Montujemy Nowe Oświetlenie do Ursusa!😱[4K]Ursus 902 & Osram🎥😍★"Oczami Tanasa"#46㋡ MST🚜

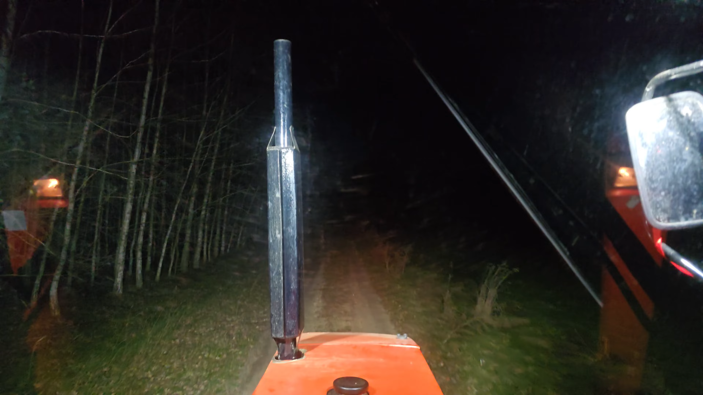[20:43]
już troszeczkę lepiej z tyłu mamy ciemno ale oczywiście klikamy no i mamy jasność co robi odpowiedziałem sobie troszeczkę do lasu zobaczymy jak tamto będzie wyglądało